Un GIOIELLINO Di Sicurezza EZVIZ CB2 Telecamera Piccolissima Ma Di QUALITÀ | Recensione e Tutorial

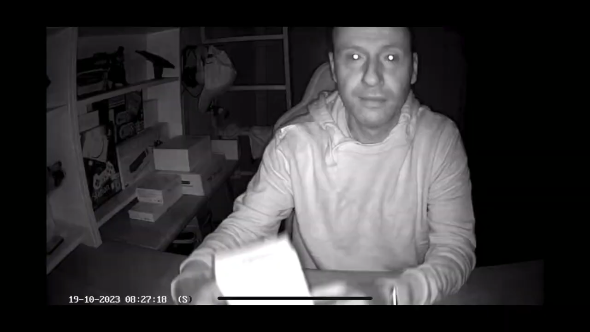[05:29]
ad interromperla lei ovviamente in grado
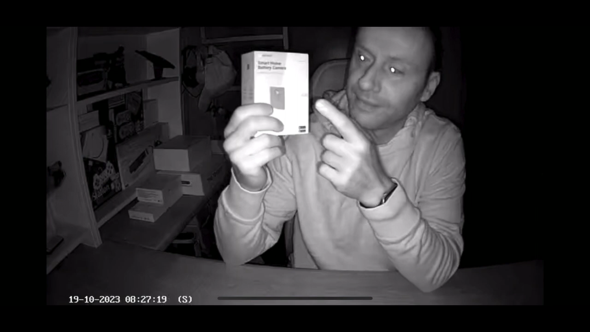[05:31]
di riprendere anche al buio ad infrarossi anche lì la qualità rimane molto molto alta è bianco e nero perché riprende con gli infrarossi ma la qualità